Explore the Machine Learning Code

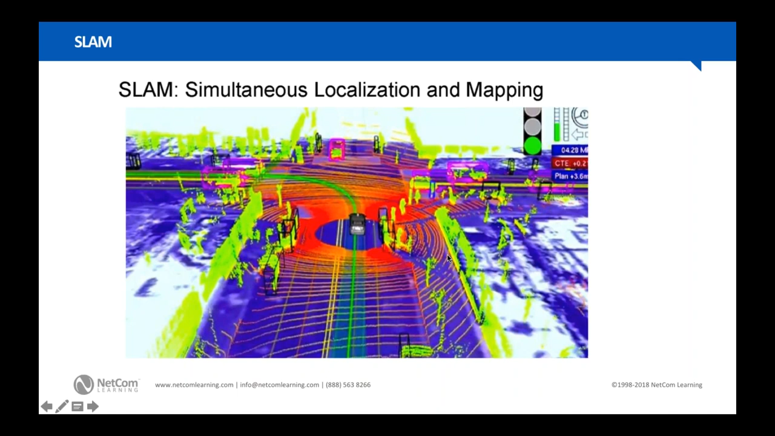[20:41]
you see in the pictures there in Uber and everything like that, and Waymo, you know, spinning a lot really fast. So that's called LiDAR. It's radar using light. And so that's why you can see like a three-dimensional representation of the environment. So we can, you know, there's attempts now, of course, to improve night driving and all this other stuff, but I mean that, so we don't really have fully autonomous vehicles right now because they can't drive, for example, in inclement weather or very well at night,
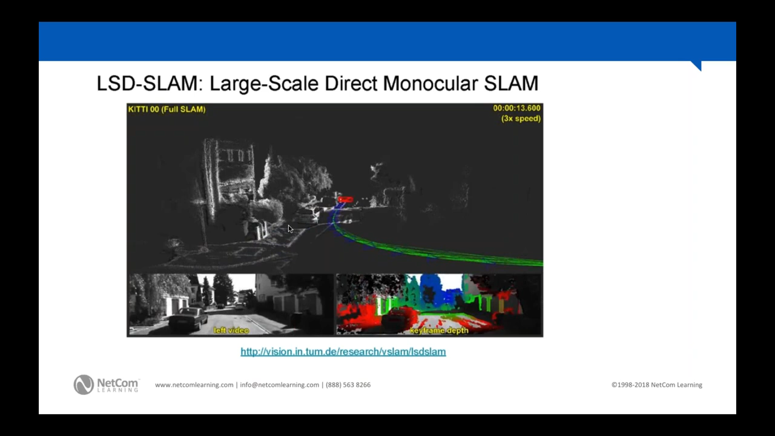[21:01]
but you know, we're improving and we'll definitely get there, hopefully.